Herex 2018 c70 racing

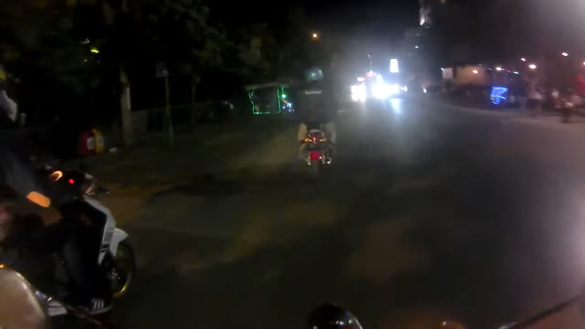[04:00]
Karena lampu motor gue agak redup gitu men, nggak terlalu terang.
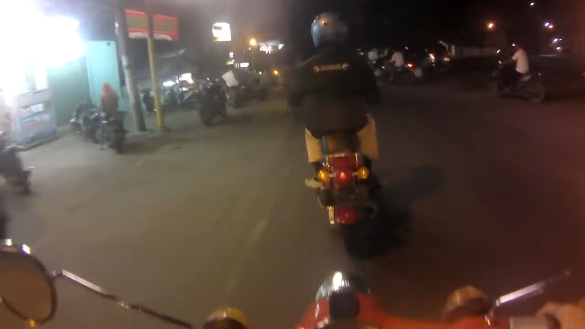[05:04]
lampu motor gua kan redup gitu, jadi di kamera tuh gak kelihatan.